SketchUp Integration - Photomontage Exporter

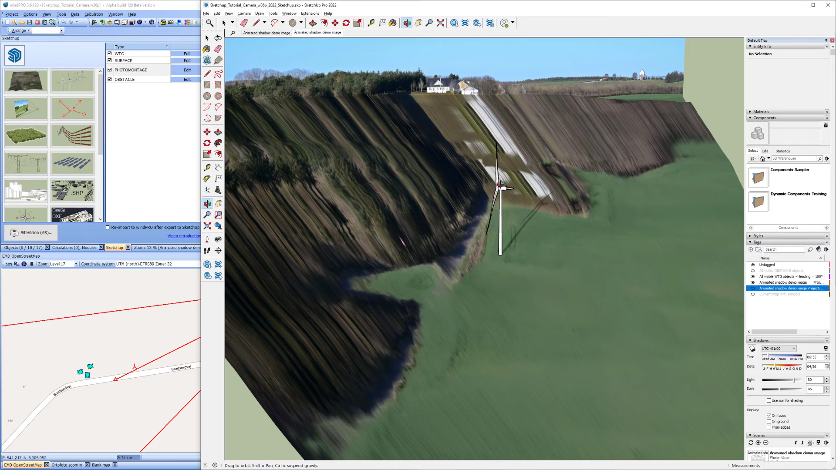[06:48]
And the reason they don't show up in the building is because the buildings is not a part of the elevation model. So you can see the surface is flat right here.